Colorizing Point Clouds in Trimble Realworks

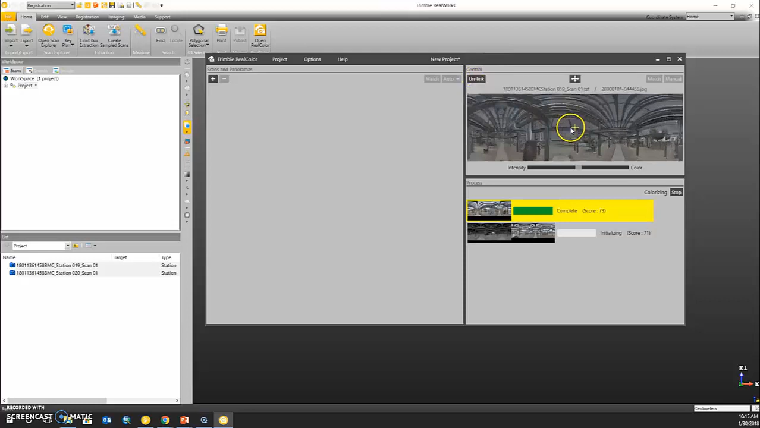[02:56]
I like to zoom way in and find a discreet edge and line it up with our crosshairs.
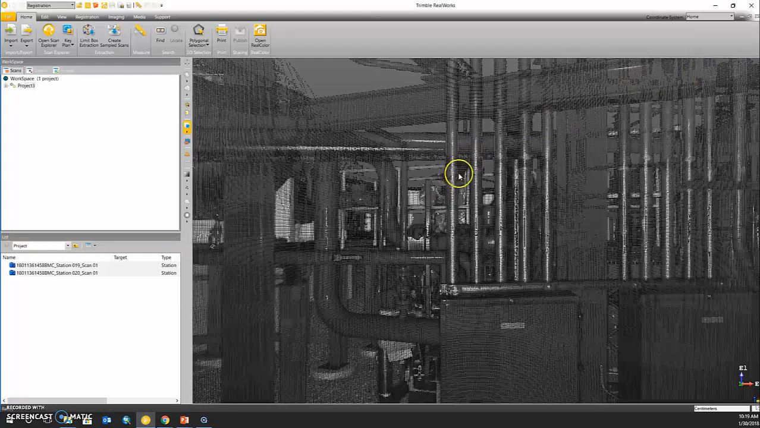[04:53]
Alright we can see that our point clouds have now been loaded into Trimble RealWorks.
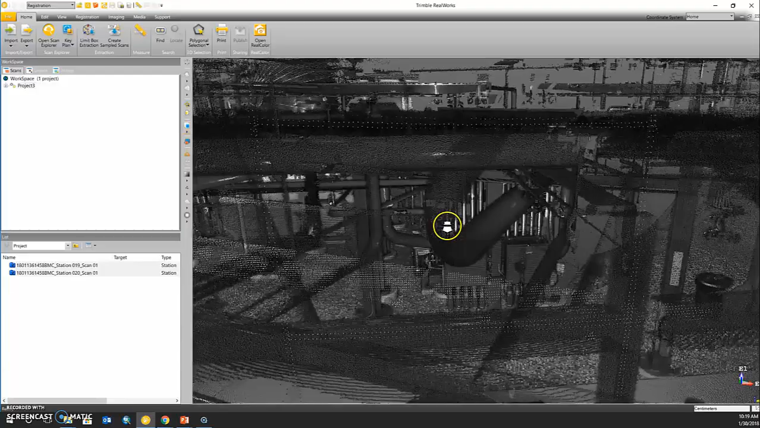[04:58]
If I zoom out we can see that this is an intensity shading.
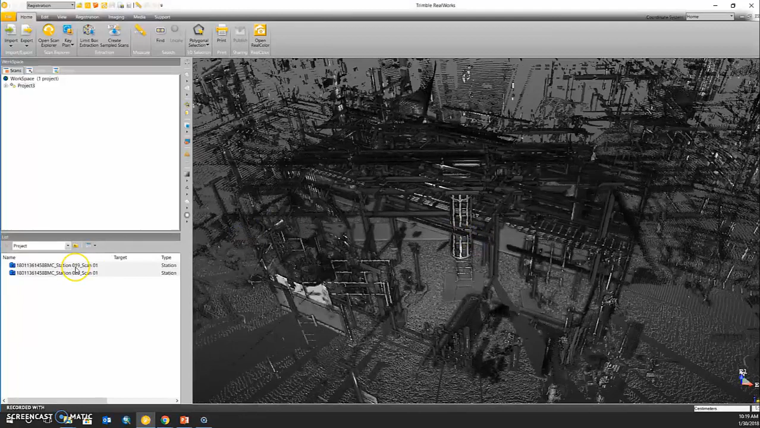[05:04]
We have colorized our data so if I highlight our TZF scan stations and go into our view tab we can now colorize this by its true color.
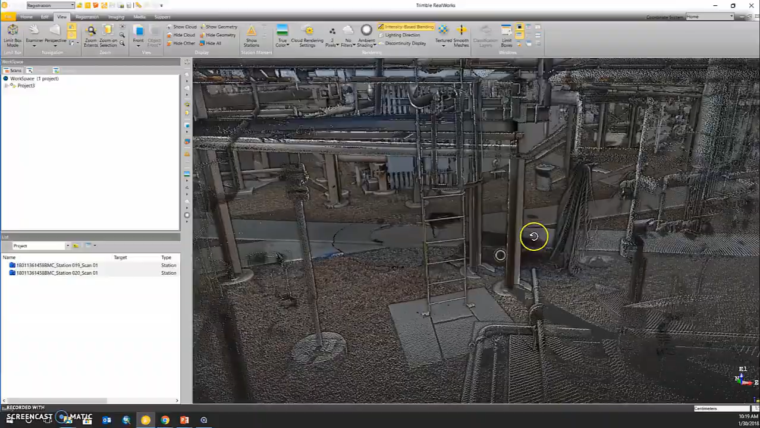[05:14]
If we zoom in we can see that the color colorization process was successful.
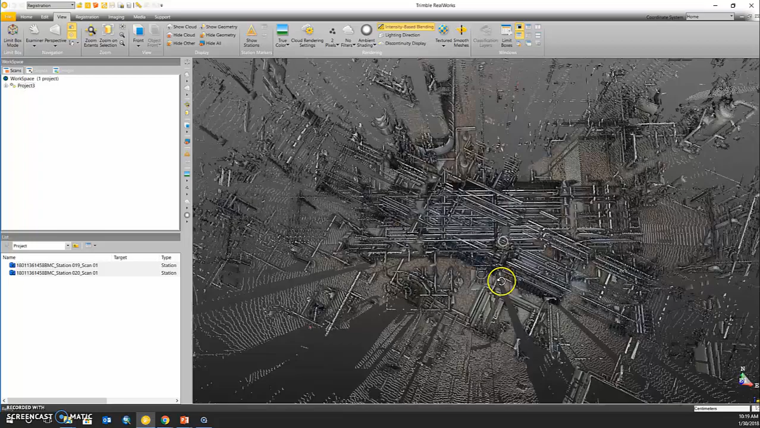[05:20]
If we notice these scan stations have not yet been registered though. So once again I'm going to highlight my scan stations and go into our registration tab. I'm going to do a quick cloud-based registration.
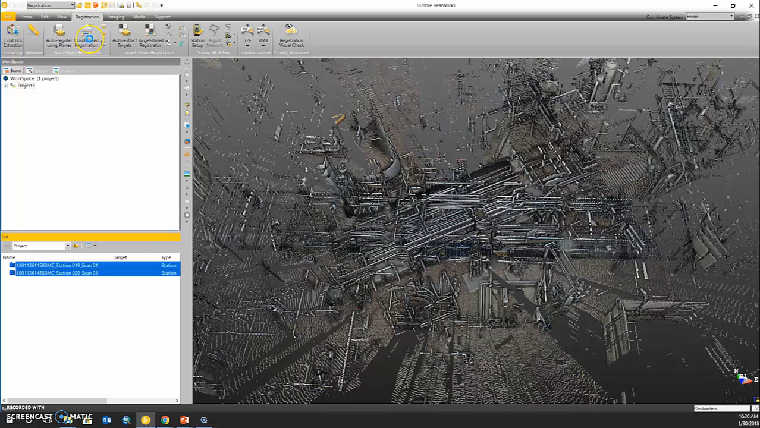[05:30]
I know that there is sufficient amount of overlap in order to perform this registration tool. So I'm going to use the automatic registration wand and allow the software to attempt and register this automatically.
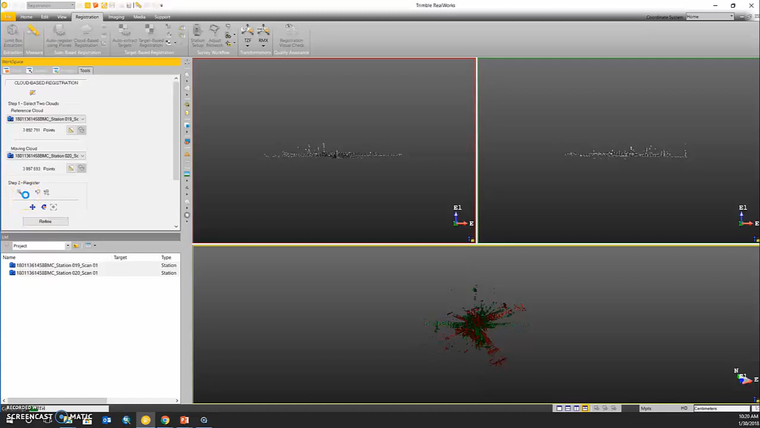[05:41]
We can see in our lower window here that the registration has been computed.
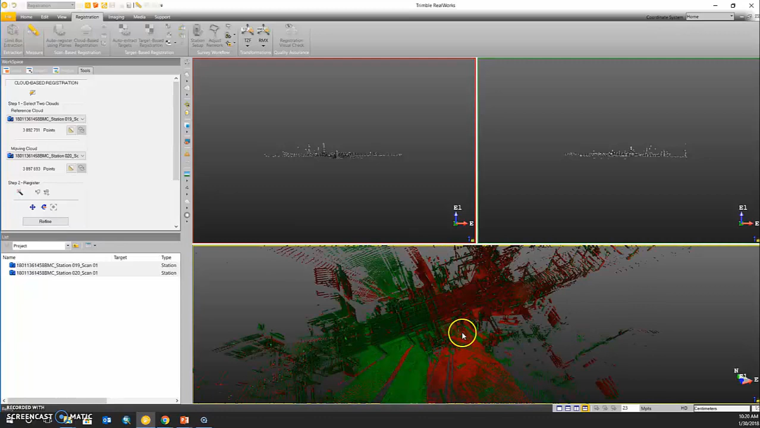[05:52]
Green is one scan station and red is the other scan station. At this point I like to use the registration visual check tool.
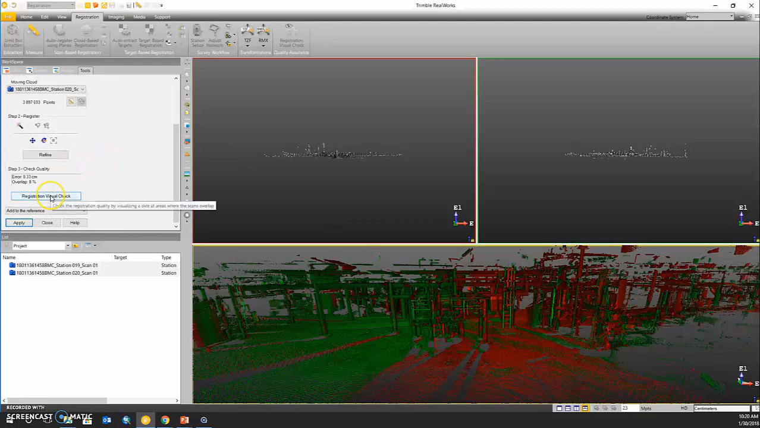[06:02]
And my preference is to use a perpendicular slice to see how well this registration was performed.
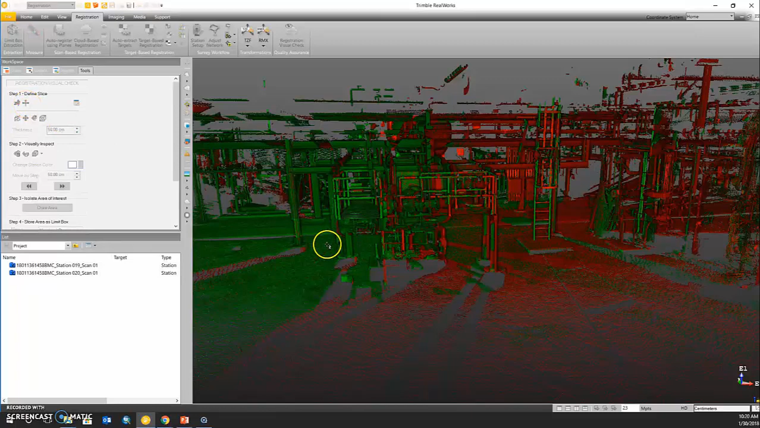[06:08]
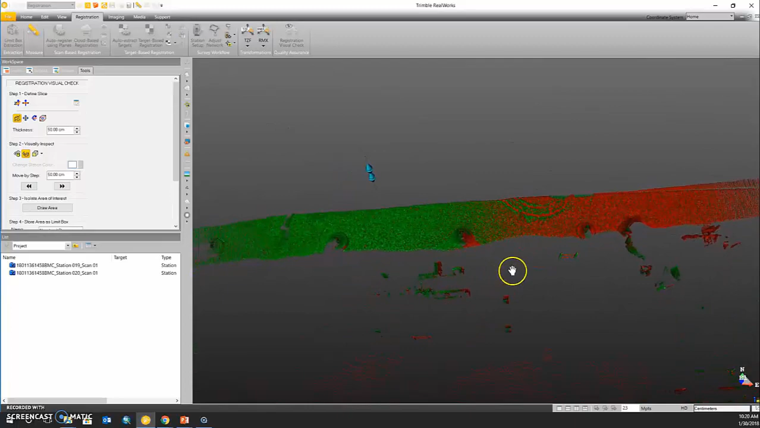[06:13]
If we orientate this in a certain way that we can see an object and how well the registration was performed.
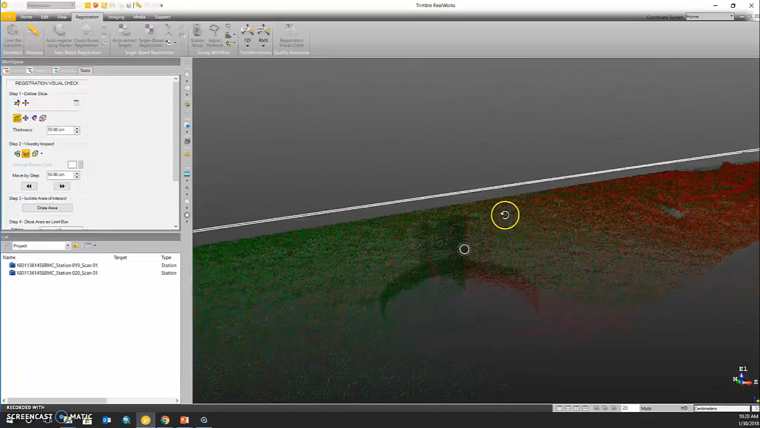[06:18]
And I like to check multiple different objects.
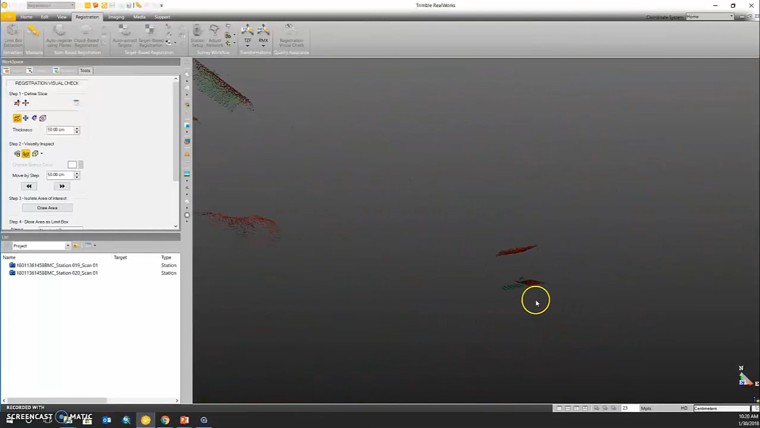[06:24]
It looks like this did a pretty good job.
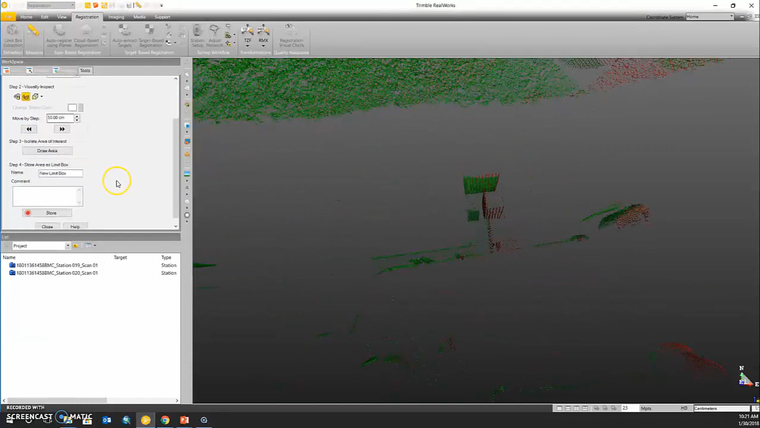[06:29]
I'm just going to refine it. We have an overlap of 58% and I'm going to apply that registration.
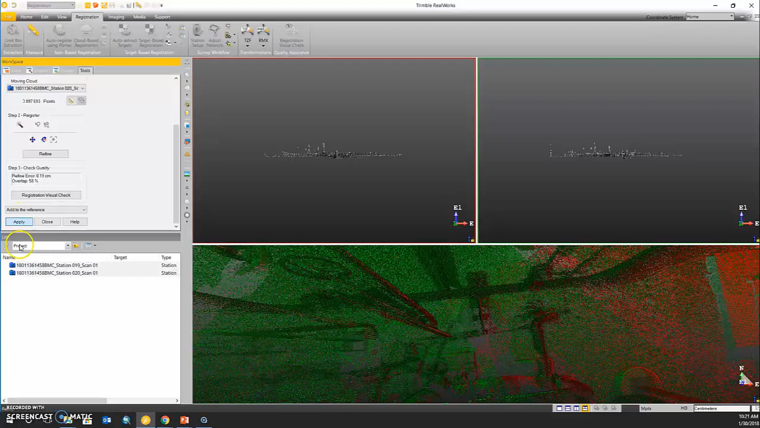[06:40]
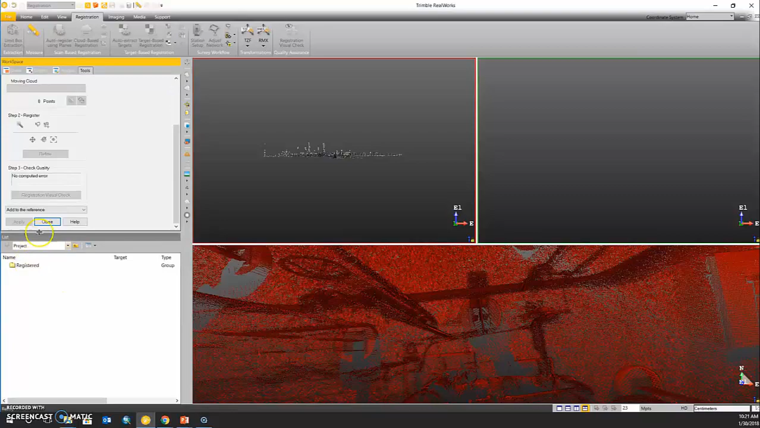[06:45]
Once I close the tool we will see now that we have a registered and colorized
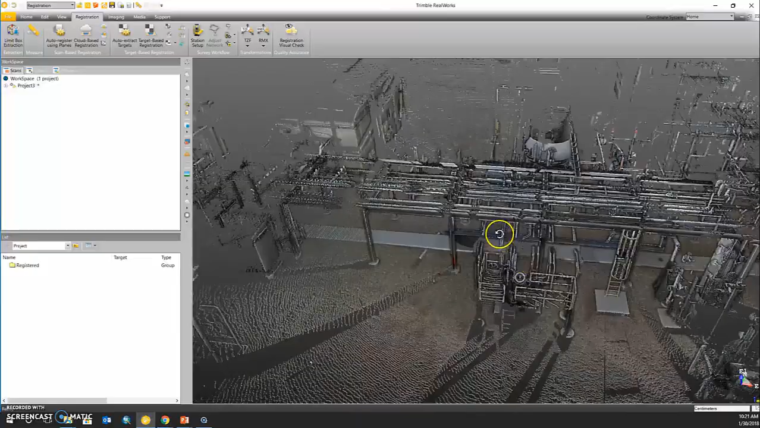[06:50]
point cloud using our two TZF scan stations.